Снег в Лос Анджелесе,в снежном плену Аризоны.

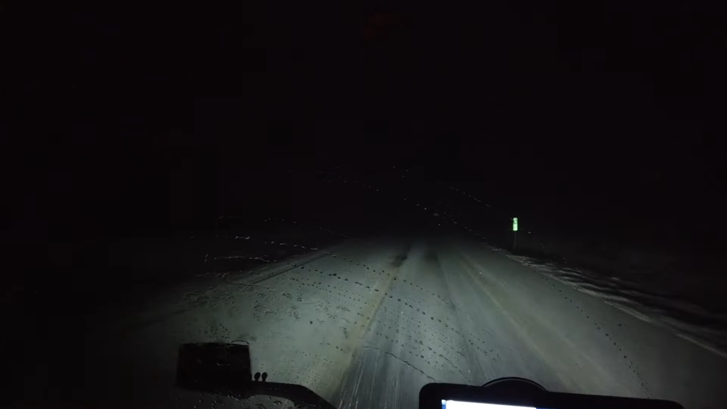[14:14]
Все белое везде. Снег валит и будет валить всю ночь. А завтра он уже закончится. Шел снег 4 дня и 4 ночи. Ну, как-то так пробираемся сквозь пургу и метель.
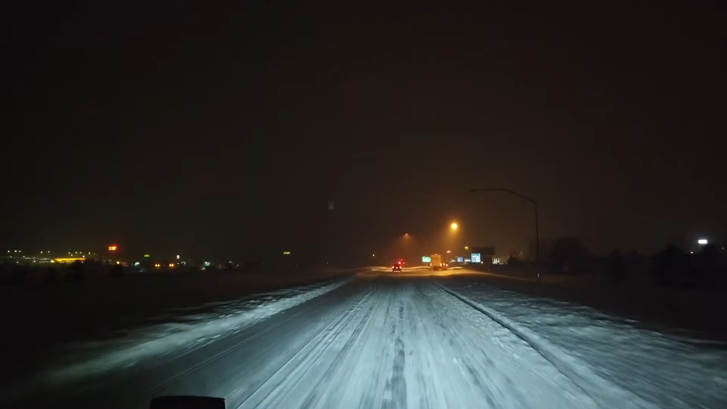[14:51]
Куда ехать, что ли? Все белым-бело. Так, два трака сошли с дистанции, пошли спать. А мы едем дальше по этому всему белому. О, отчаянный парень.
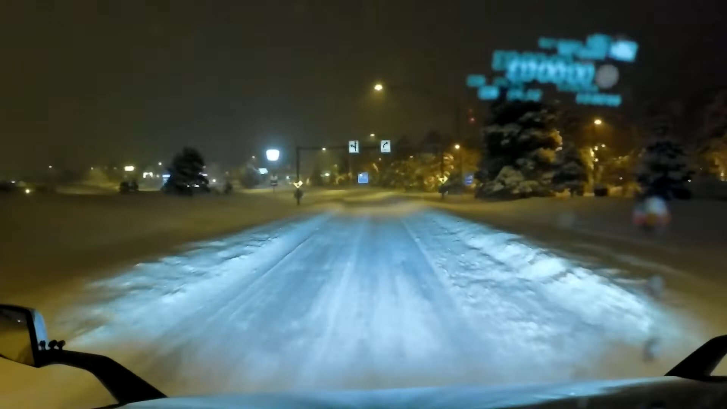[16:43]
Решил съехать на Флагстафф. Надо сделать 30 минут брейк. Если будут места, я здесь лягу, наверное, спать. Потому что уже дальше некуда ехать. Ух ты, здесь какой сугроб мне нарисовали. Ух ты, а там вообще трафик.
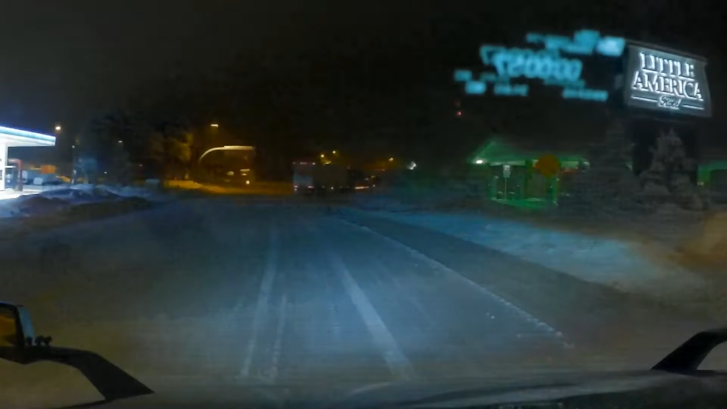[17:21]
Что это тут мне? Что трак застрял? Ничего себе!